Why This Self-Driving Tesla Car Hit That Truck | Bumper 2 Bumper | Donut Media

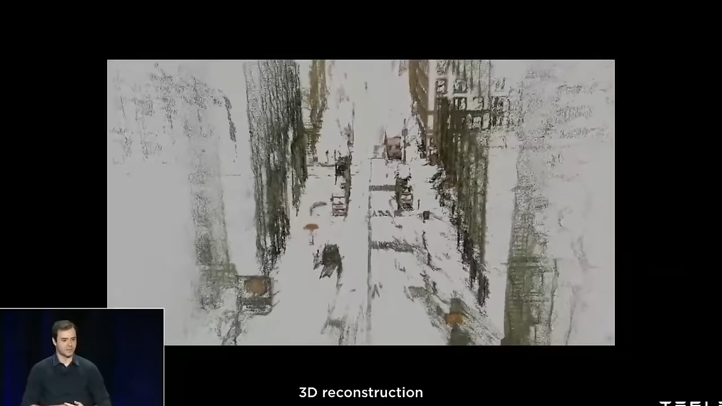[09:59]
the car's cameras can essentially do most of the heavy lifting with some radar and ultrasonic sensors to help with general surroundings.